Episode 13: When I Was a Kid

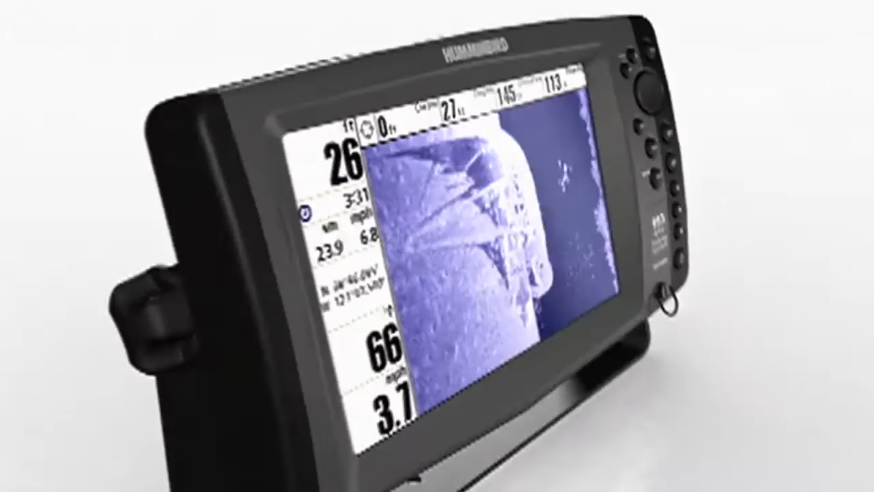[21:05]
Scan more water faster with 480 feet of side to side coverage and
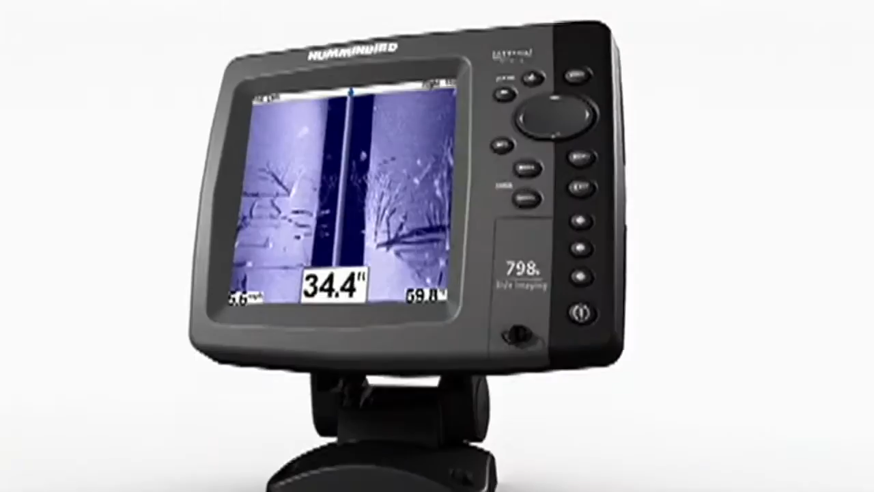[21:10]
see structure detail with amazing picture-like images. Humminbird. Simply.